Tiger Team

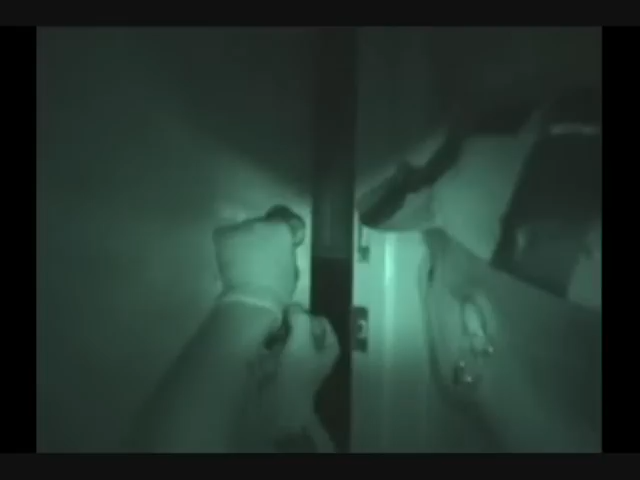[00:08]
infiltrated some of the most secure locations in the world.
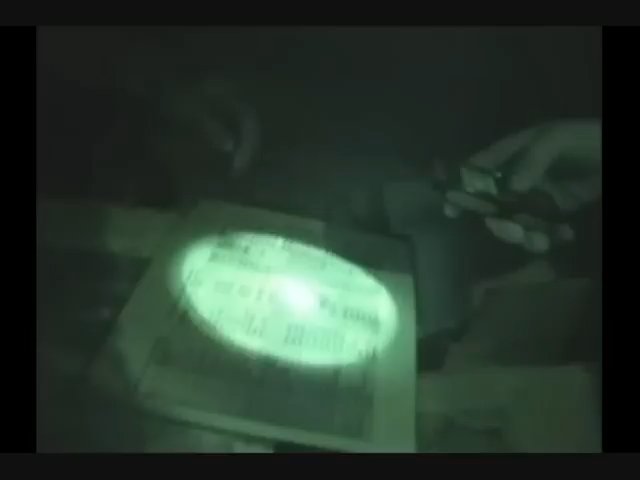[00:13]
We were able to grab all of our clients' information, their social security numbers, their bank account information. Experts at corporate espionage. Are you able to see the numbers?